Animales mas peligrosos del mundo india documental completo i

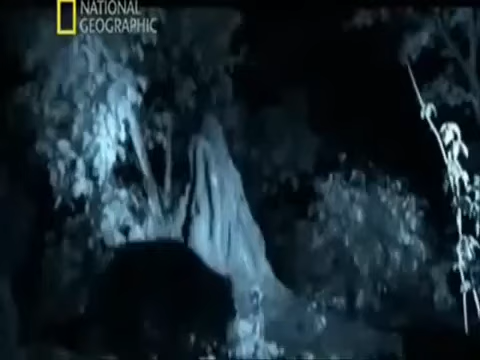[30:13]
los osos perezosos son grandes cazadores de termitas diseñados para atacar una colonia y consumirlas por millares